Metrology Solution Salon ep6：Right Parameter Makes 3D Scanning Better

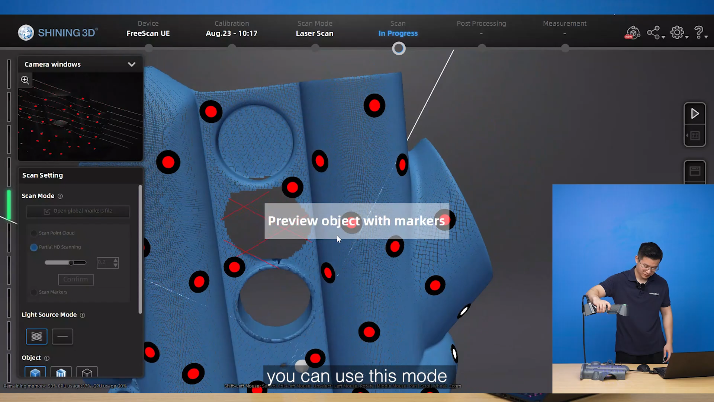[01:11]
to scan with smaller point distance and parallel lines
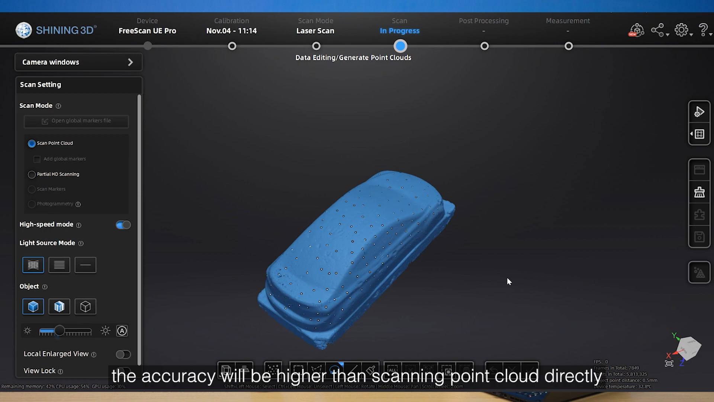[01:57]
than scanning point cloud directly high speed mode can improve scanning speed but only support six diameter markers
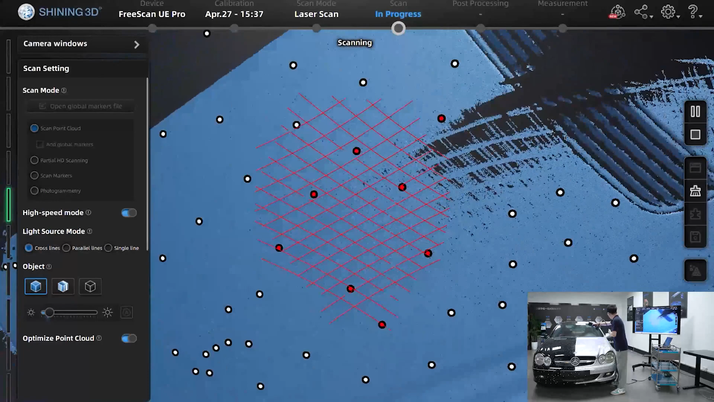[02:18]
for the light source mode we have cross line parallel line and single line if
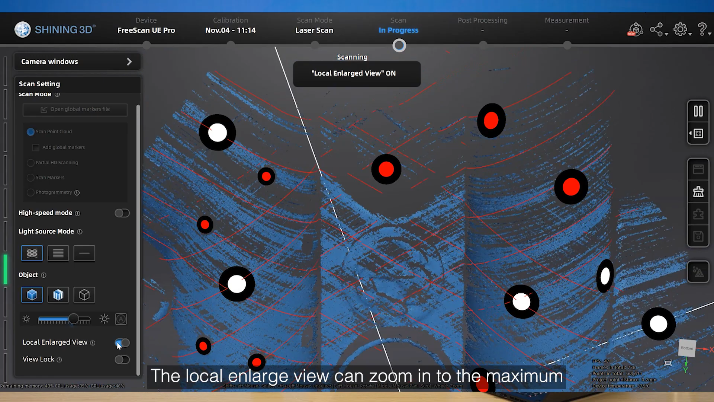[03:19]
enlarge view can zoom in to the maximum easy to check whether you get the complete data data at detailed
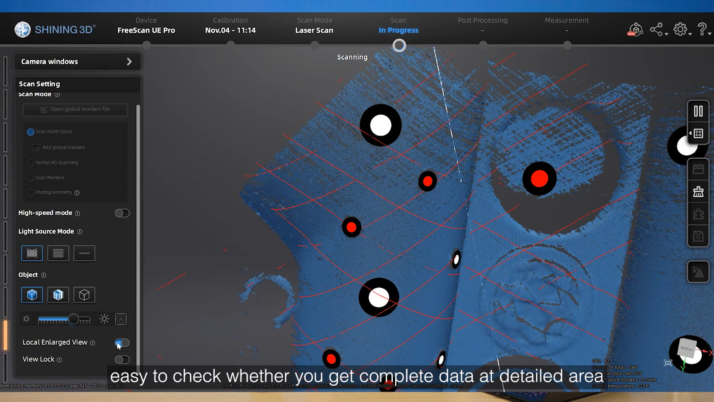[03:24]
area the view lock button can block view during scanning process especially